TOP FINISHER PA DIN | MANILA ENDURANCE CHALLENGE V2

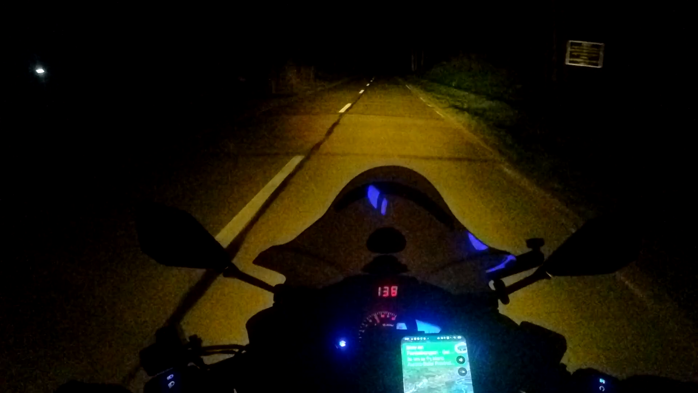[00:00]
Yari, ubusan tayo ng gasolina. Wala na tayong gasolina. Wala ng gasolina. Ay!
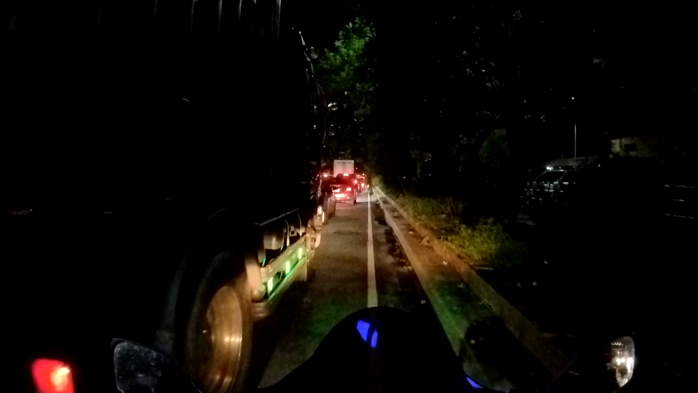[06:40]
Dito sa may Kartilya ng Kagitingan sa tapat ng City Hall.
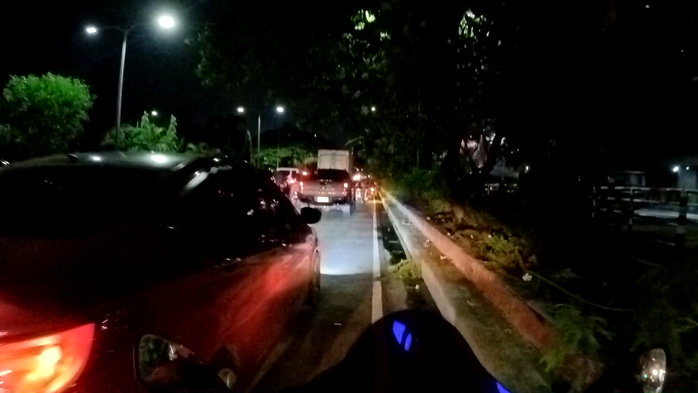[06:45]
So, dito kasi ang starting point, So, meron din mga vlogger na kasali.
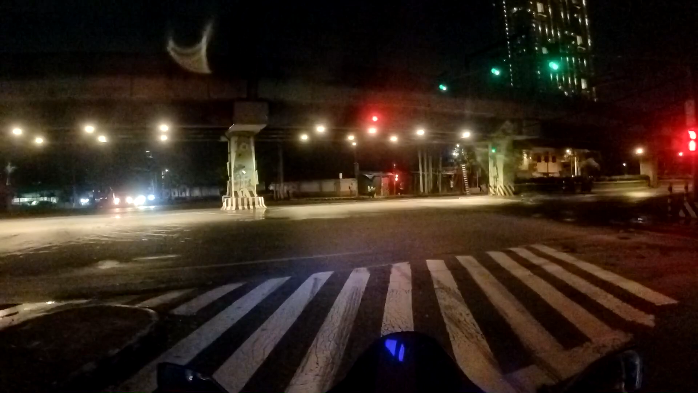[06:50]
Sila yung mga guest rider, no? So, tayo mamaya. Kasi meron ang unang titake off mga vlogger. So, doon tayo sisingit sa pila ng mga vlogger.
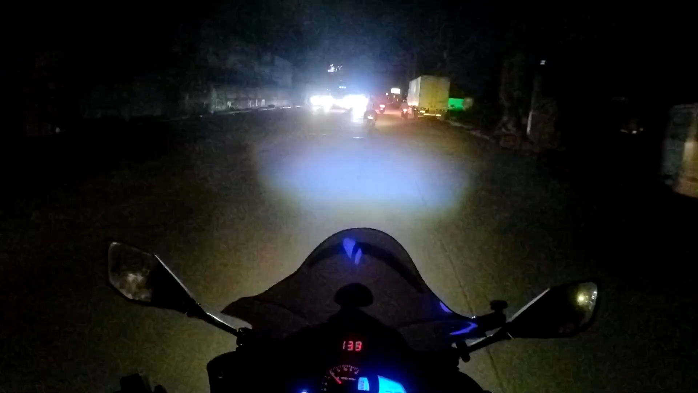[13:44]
Nandito na kami sa sa may Balagtas. Meron akong kasabay na dalawang rider dito. Kasali rin to eh, participants din. Ang tuloy nung isa, yung X-Max sa harap. So sila yung gagawin nating spotter, no? Sundan lang natin itong dalawang to. Mas makakatipid tayo sa oras kapag sinundan natin itong dalawang to. Magbibilis eh. Tsaka sa mapa, hindi na tayo mag-navigate. Mukhang kabisado nila yung daan.
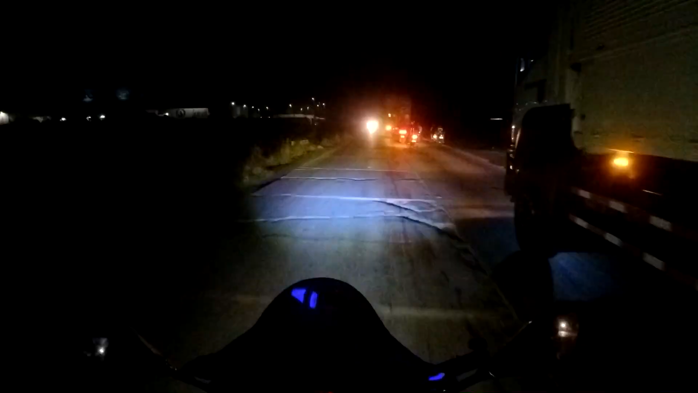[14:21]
Ang galing mag-drive yung nasa harapan. Andito na po kami sa Bulacan Bypass. Grabe. Matuloy nung X-Max sa harap. Ito na sa harap pa natin X-Max at saka Sniper na kargado. targado tong sniper, tulin din.
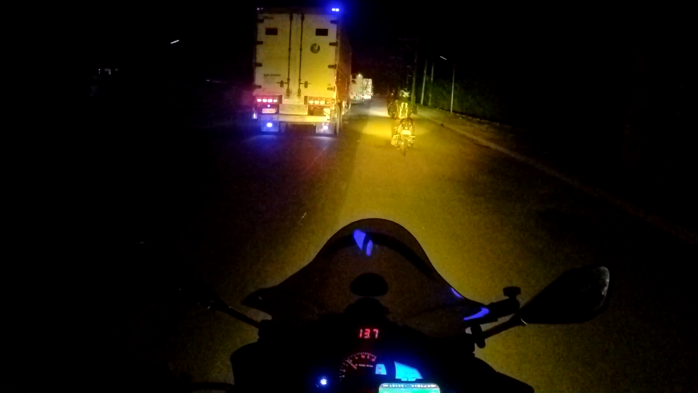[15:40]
Malapit na kami sa ano, sa Gapan. Tama ba? Hindi, hindi. Basta Nueva, papunta na kami ano, Nueva Ecija. Yan nga, papasok lang namin ng Nueva Ecija. At dalawa na lang kami itong naka-Ecmax. Bumitaw na yung sniper mo, master. Endurance talagang ano, pag nag-vlog kasi endurance, walang ano eh, hindi mo maayos kasi adrenaline, yung adrenaline mo dire-diretso lang eh.
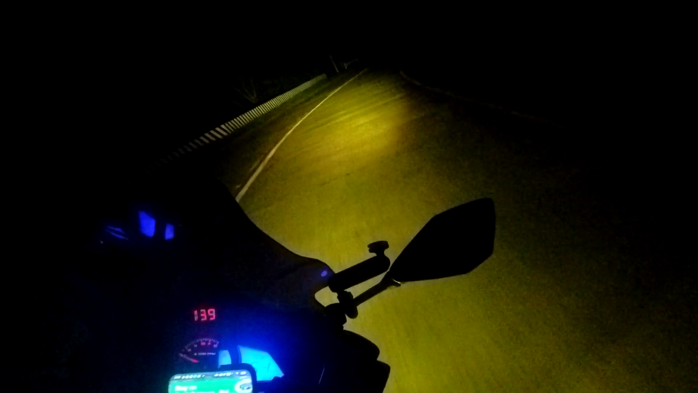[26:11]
Wala nang gasolina. Si Soluista. Makakapagpagas lang tayo pag nandito tayo sa Baler. As 46 kilometers away. Estimate ko kaya natin kunin ito ng mga 20 minutes, no? Grabe yung daan dito ngayon, no? Pero ang ganda. Dati huling daan ko dito, hindi pa ganito to eh.
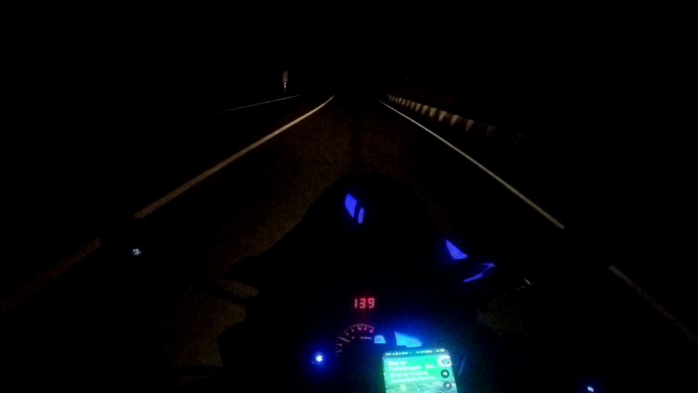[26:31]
Ang tagal na nun, way back 2014 pa. Pero ngayon, ang ganda na pala, oh. Sarap na mag-banking-banking.
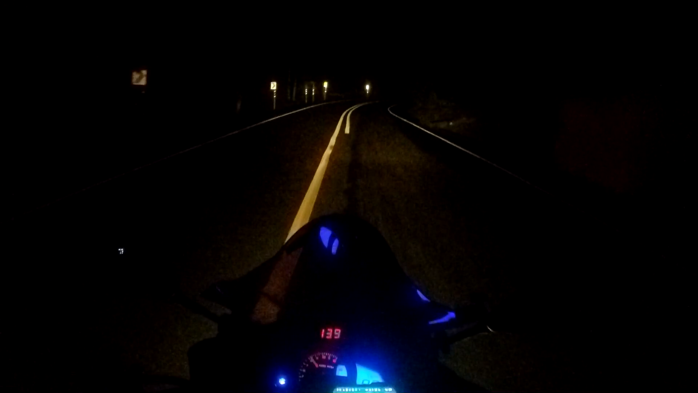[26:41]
Napagod ako, ah. Pwede na kumain ng linya dito, wala namang kasalubong, eh.
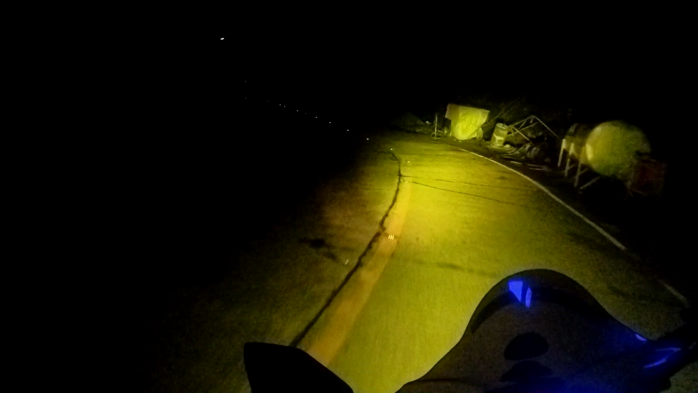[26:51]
Ganda ng kalsada rito, no? May mga ilaw. Hindi ka talaga maano. Maliligaw. Oh, bershoot. Yung may kabakbakan na tayo mga master. NS to, ang lakas ito.
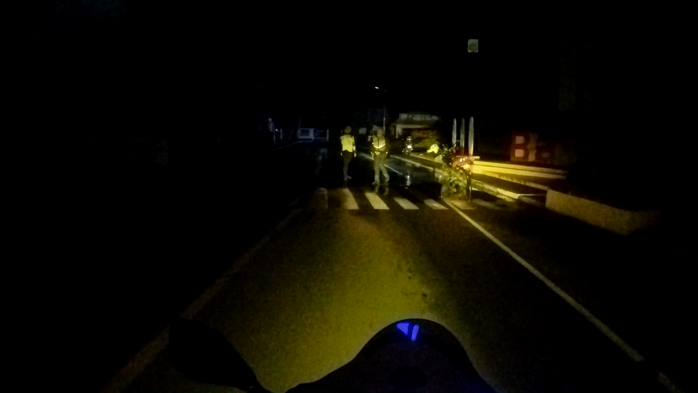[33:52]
Ayan si Awing! Hindi, ayan si Awing! Tara! Tara, tara!
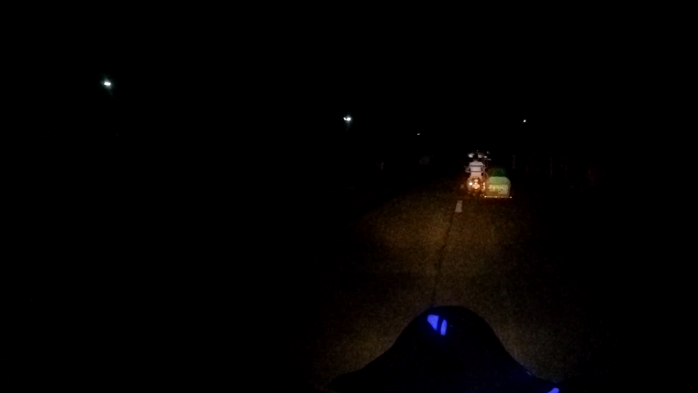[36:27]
Nadali tayo sa gasolina. Wala, sarado.
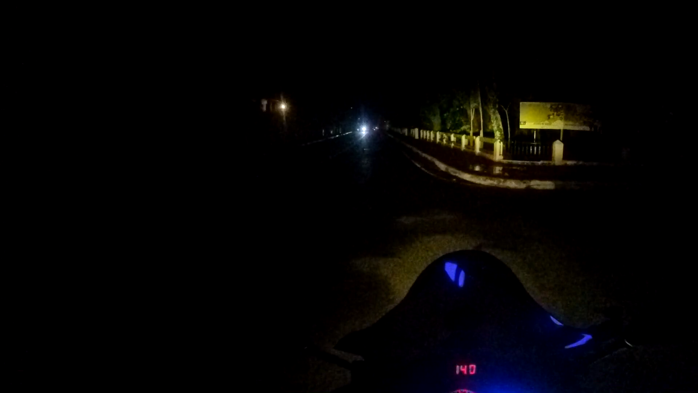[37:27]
One bar na lang ako. Maghahanap ako ng ano, gas station. Alas dos. Alas tres sa madaling araw, mga masters. Hindi ko alam kung may mga gasolina pa dito madadaanan.
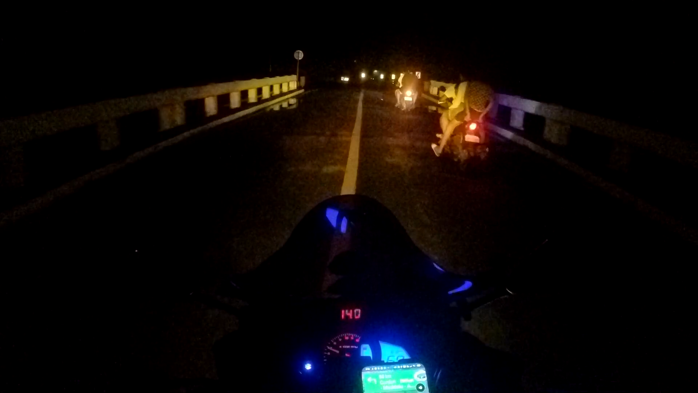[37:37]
Magbabagal tayo kasi maghahanap tayo ng ano, gasolinahan. Bukas. Yung isa kong kasama. Uy. Lagpas ako. Bayan. Paligaw-ligaw pa.
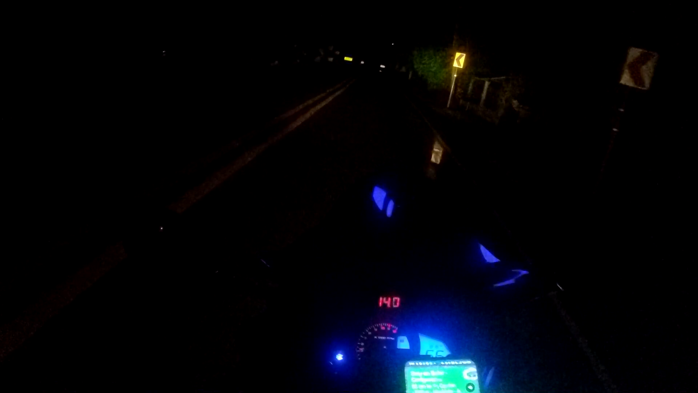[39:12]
Wala talaga, sarado. Ito, dito. Tayo may gasolina kayo? Gasolina? Ha? Wala.
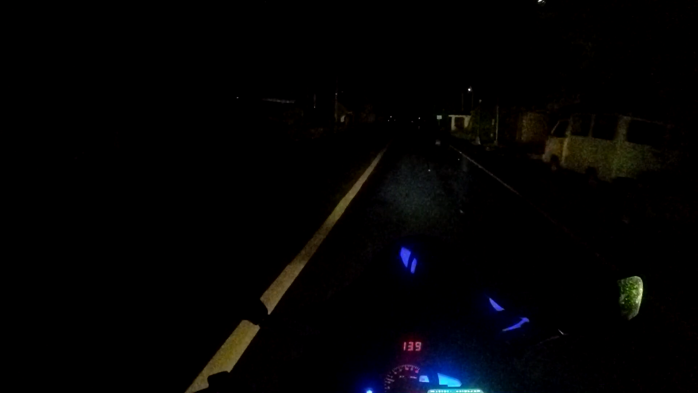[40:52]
Patay tayo nito, master. Empty na ako eh.
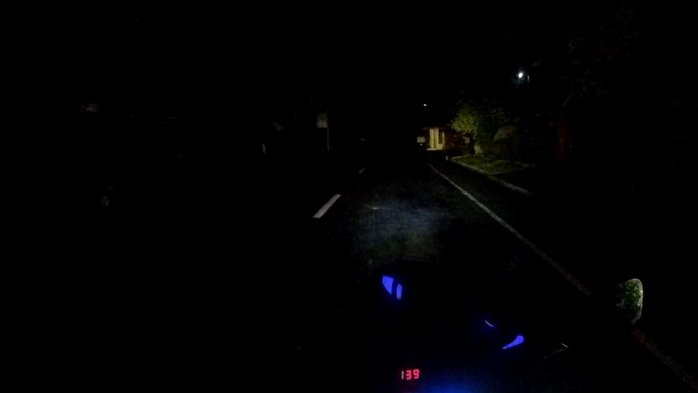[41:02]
Takbong ano na lang tuloy kami. Ang lakas ng ano mga master, ang lakas ng unang dominar. Ayun, hindi na tayo makakahabol sa kanya kasi wala ano oh, empty na tayo.